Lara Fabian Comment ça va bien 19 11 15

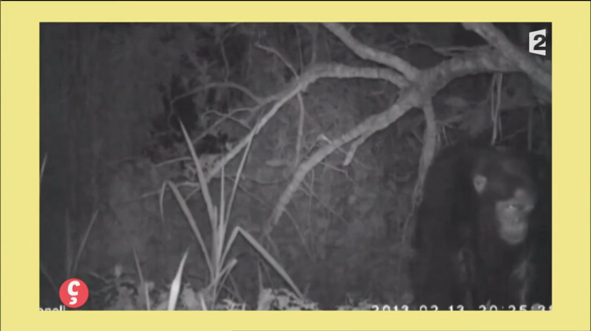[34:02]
Vers un champ de maïs Et on voit les chimpanzés qui vont piller le maïs Mais ils ont modifié leur comportement Ils sont devenus nocturnes Alors qu'en principe ils n'ont jamais de comportement nocturne Pour tout voir Voilà exactement Et là c'est un fil de fer que vous avez fait ?